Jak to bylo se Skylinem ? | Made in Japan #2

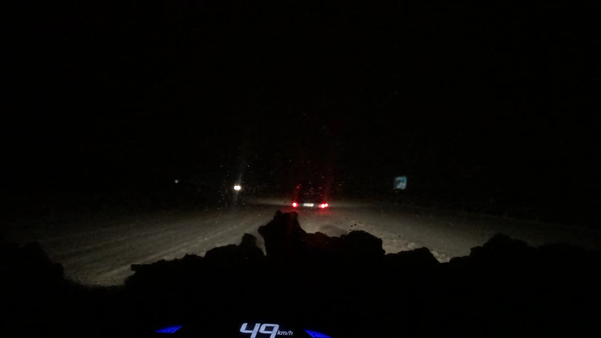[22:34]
Ideálnice je totálně zasypaná. Jedem pomalu, abysme nikomu nehorožovali. Snažím se jet za autem, abych po případě, kdyby za nám někdo jel, abych vyblikal, že jedem fakt pomalu. Ale jak jsem říkal, blížíme se k cíli. Měhoršně, že fakt někteří kaměňáci nás objíždí prostě obrovskou rychlostí. Což mě to moc nejde do hlavy teda, no ale si je to v pořádku. Prostě letí.
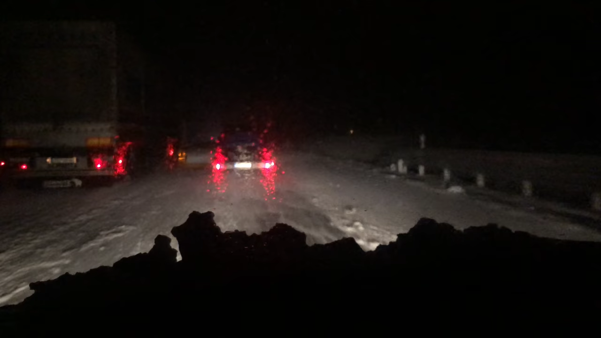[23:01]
Takže právě jsme ještě zrychlili náš průměr. Musíme jet mnohem pomalej. Ta cesta je úplně na kaši. Úplně.